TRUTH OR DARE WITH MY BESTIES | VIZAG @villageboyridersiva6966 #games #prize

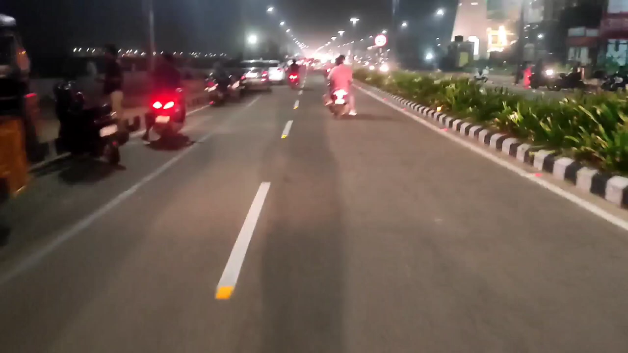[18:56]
సో పదండి, మేము బీచ్ రోడ్ నుంచి వెళ్తున్నాము. సో ఇక్కడ ఎవరైనా ఉంటే చూసి ఇద్దాము,